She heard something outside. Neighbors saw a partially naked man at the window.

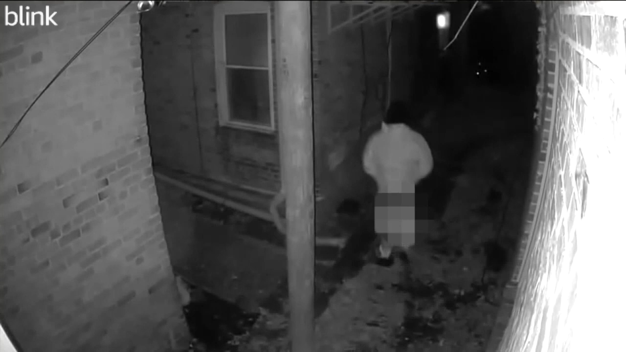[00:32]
She told me that she had footage of a man coming around looking into my building with his pants down right here behind this museum district apartment building on Hanover Avenue. Hall says an unknown man has been caught on camera lurking in the alleys, peeking through windows and exposing himself. The incidents are documented on at least three separate occasions since one resident installed a security camera on Thanksgiving. It's been really hard.
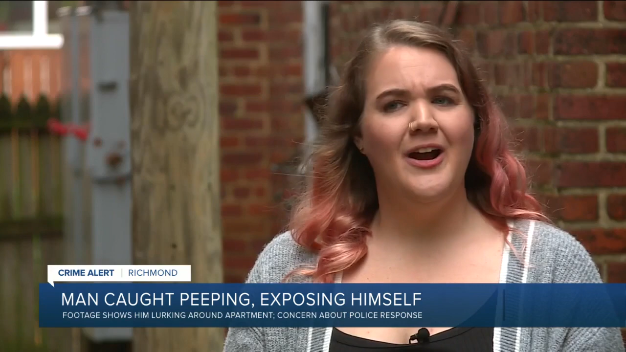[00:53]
Honestly, I haven't been getting much sleep Thursday, December 1st. Hall says she escalated her concerns by filing a report with the Richmond Police Department.
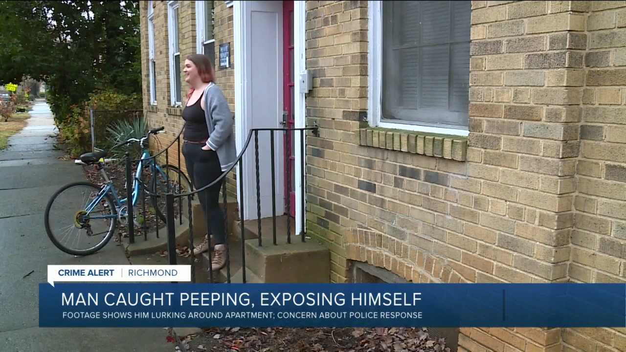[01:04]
The very next night on December 2nd, Hall says again she saw the man out back through footage in real time and immediately called 911.
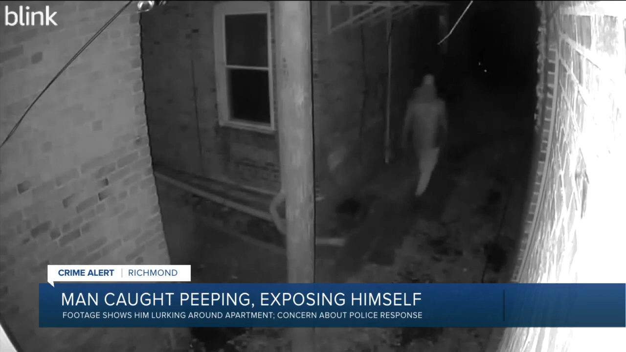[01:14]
I told them there's somebody that is that I've seen on camera outside of my building.